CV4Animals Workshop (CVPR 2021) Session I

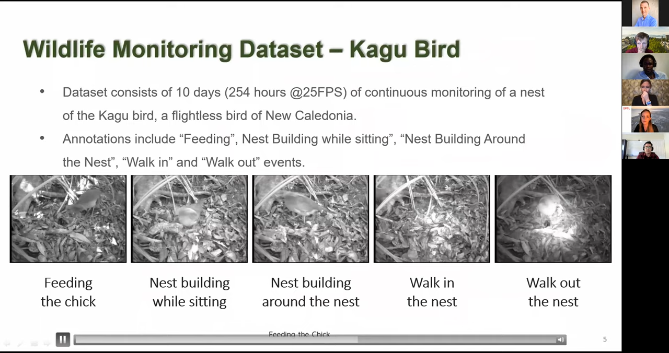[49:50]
walking into the nest, and walking out of the nest. The data set is collected with the required permissions. Here we show a time-lapse video of the bird sitting in the nest and localized by attention maps.